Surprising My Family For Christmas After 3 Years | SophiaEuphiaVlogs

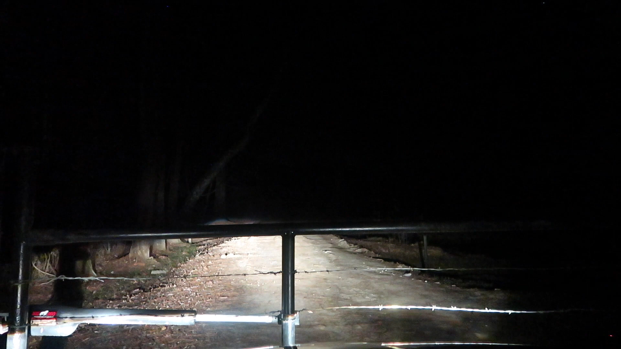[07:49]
No. Holy crap. Oh, I'm shaking. I'm like actually shaking. Oh my god. Like, you can't see it right now, and I know this all looks really scary.